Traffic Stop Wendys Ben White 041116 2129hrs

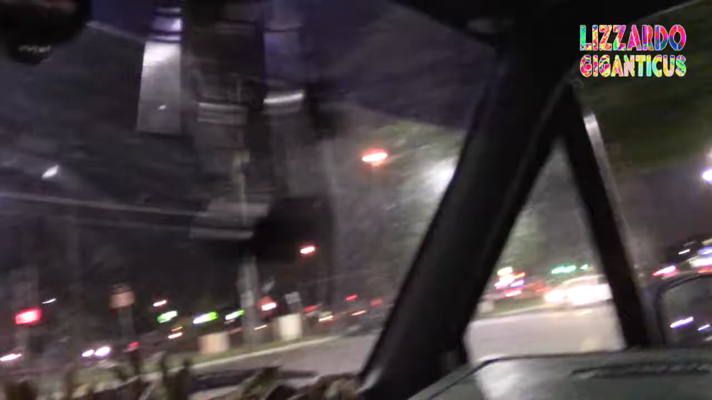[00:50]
still got his emergency lights on and he's still at the light over here see what number that is